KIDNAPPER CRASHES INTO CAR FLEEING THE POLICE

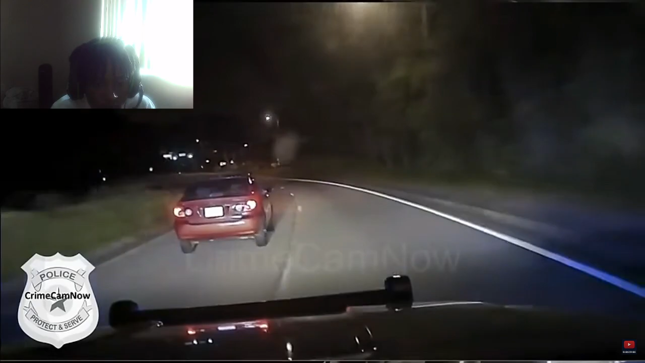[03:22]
We're strapped up and just passed train down. I got a Virginia tag number 447-48 Manson. 447-48. Get on that, bro. Get on that. We just crossed
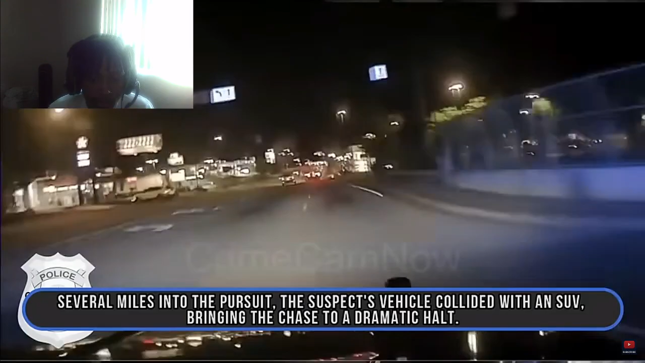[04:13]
Several miles into the pursuit, the suspect's vehicle collided with an SUV, bringing the chase to a dramatic halt. 24 radio, go ahead and advise the cab. Got your ass. Despite his efforts to flee on foot, the suspect's escape was thwarted by the swift action of law enforcement. The second police vehicle effectively immobilized the suspect, enabling officers to make a successful arrest without further incident.